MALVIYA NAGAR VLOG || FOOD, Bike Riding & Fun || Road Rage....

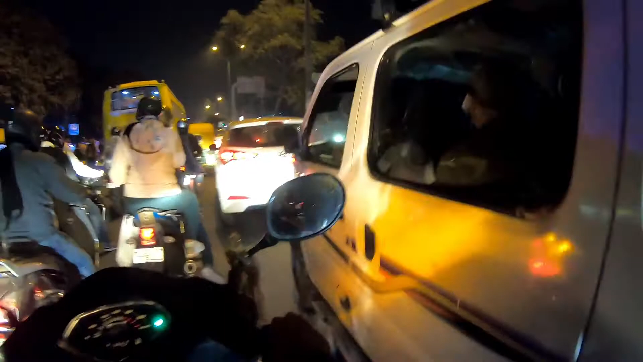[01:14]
ट्रिपलिंग करने के टाइम हेलमेट की बात कर रहा है।
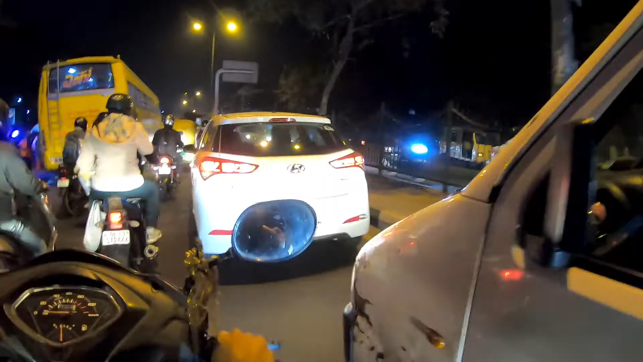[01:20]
हाँ, चिन्मय को पहना देंगे ना आगे रुक के।
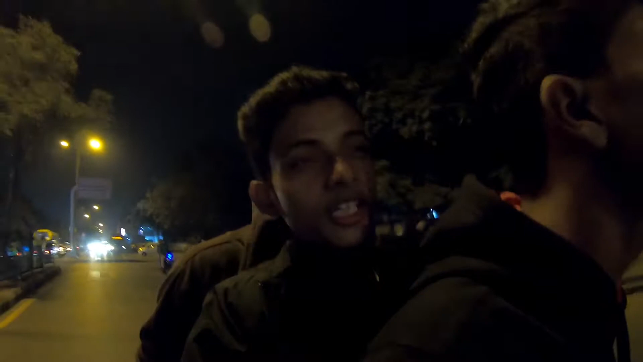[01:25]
तो शेखशराय अथॉरिटी हम आ रहे हैं, वहाँ पे तंदूरी मोमोज ट्राई करेंगे। मैं कह रहा चिन्मय हम जा रहे हैं।
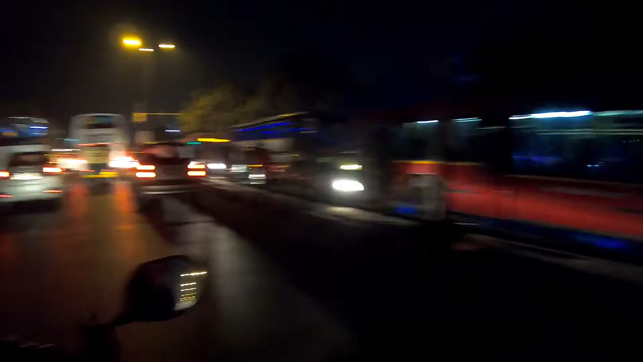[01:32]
भाई बहुत ट्रैफिक है, आराम से। वो पुलिस वालों के हाथों मत ले जाइए सीधा, पुलिस वाले कहेंगे आओ आओ आओगे कभी हवेली पे।
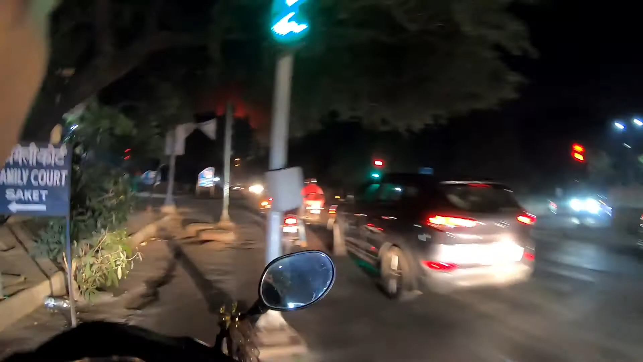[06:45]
अबे क्या कर रहा है भाई ये कहाँ ले जा रहा है सुनसान रोड पे
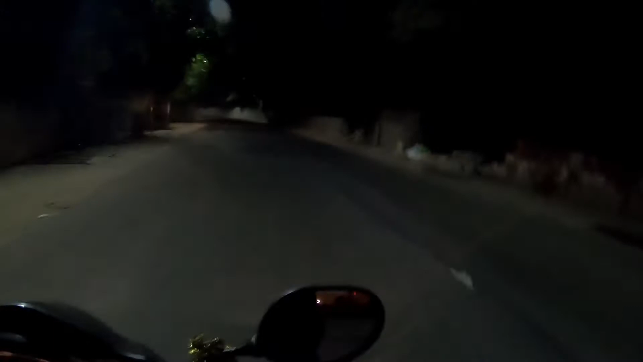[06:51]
तो गाइस हम बहुत ही ज़्यादा सुनसान रोड में आ गए हैं मैं इनको इतना डर लग रहा है कि पकड़ के ले ना जाए
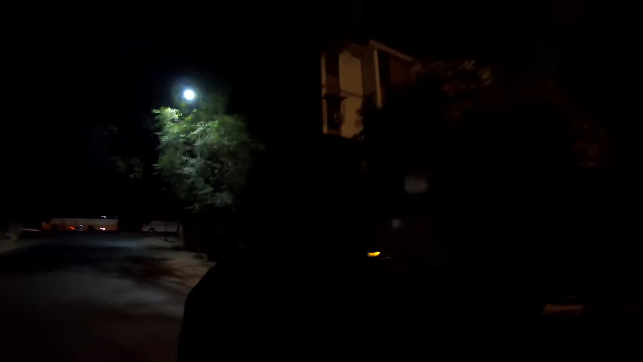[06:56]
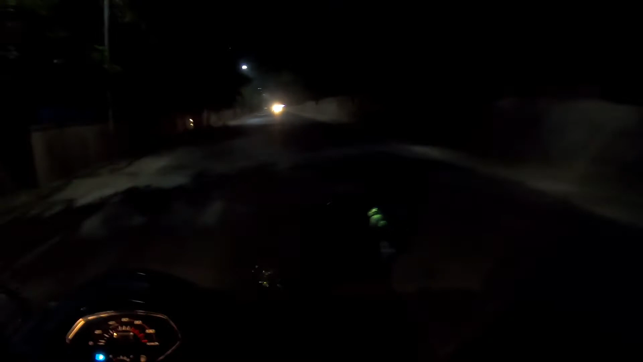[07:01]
डर गया क्या भाई डर गया भाई मेरे को भी लगा ये क्या है भाई मेरे को लोग खड़े चाकू लेके